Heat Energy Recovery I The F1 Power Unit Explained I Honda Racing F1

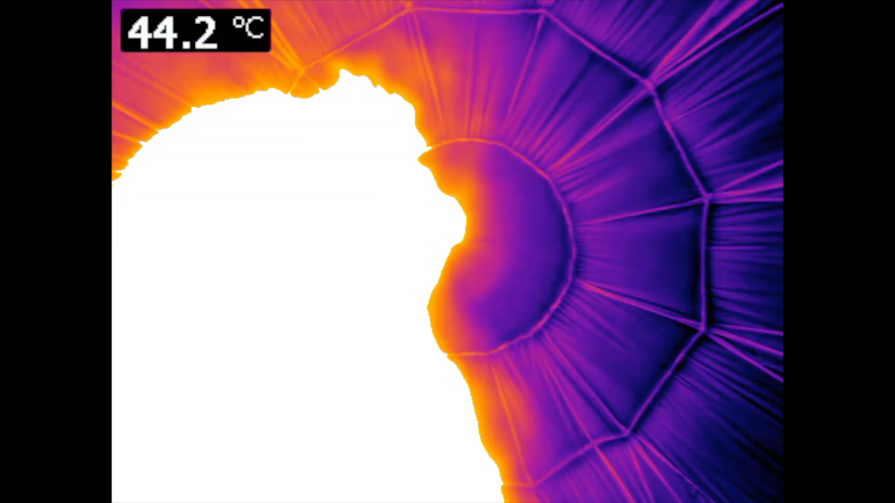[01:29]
On screen: spot 44.2°C
So it's about 45, 50 degrees C in there, which is, of course, really warm.
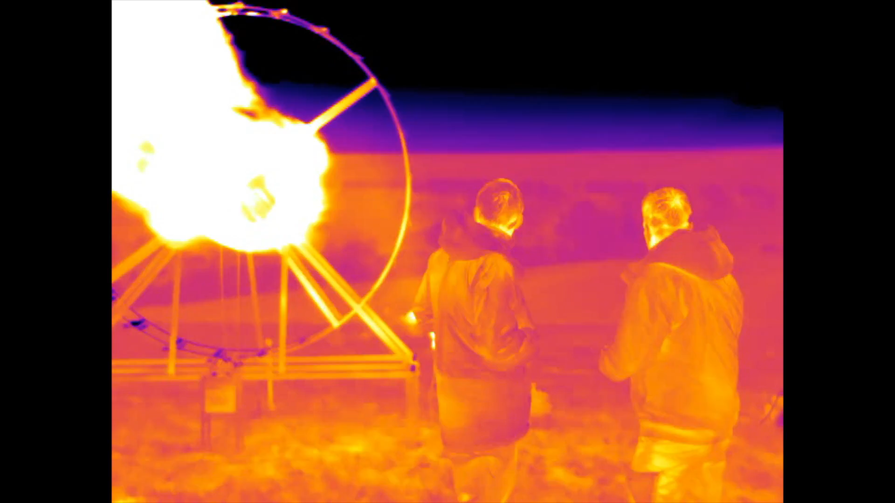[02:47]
So this is our version of a turbine, which is normally found inside the exhaust pipe of a Formula One car.